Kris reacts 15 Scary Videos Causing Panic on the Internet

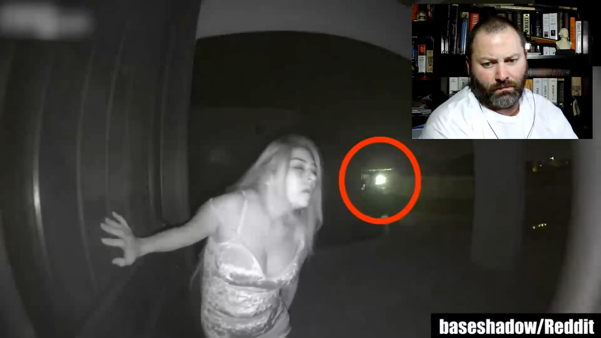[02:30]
pillar she tries once more to knock at the door and then she hides again
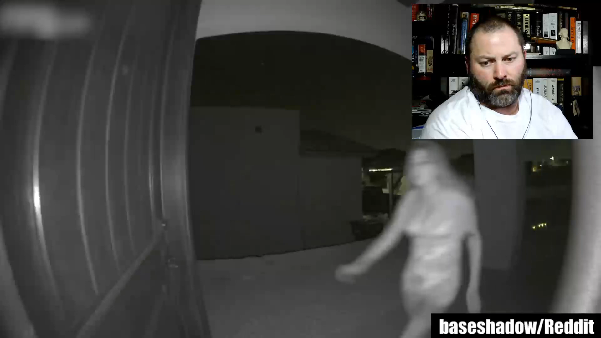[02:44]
after a time she leaves and it looks like a car is approaching but we don't know what happens next the redditor said
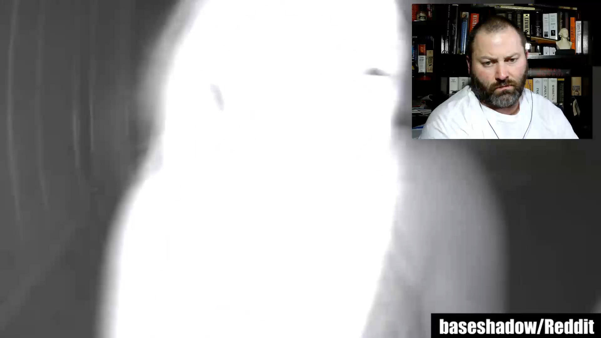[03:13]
they wanted to open the door but were afraid it was a setup and they would be robbed instead they called the police but aren't sure if they were able to locate her I hope she was able